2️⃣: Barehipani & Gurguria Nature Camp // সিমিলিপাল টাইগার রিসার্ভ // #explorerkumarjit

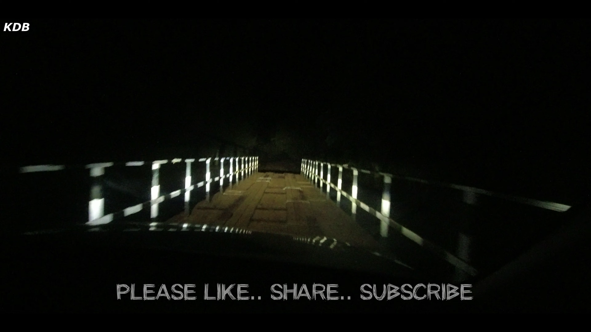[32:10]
এখন বাজে রাত্রি 12টা, আমরা খৈরি নদীর তীরে দাঁড়িয়ে আছি। এই দেখুন আপনারা বিউটিটা দেখতে পাচ্ছেন, আর জলের আওয়াজ প্রচন্ড ভাবে পাচ্ছেন মনে হয়।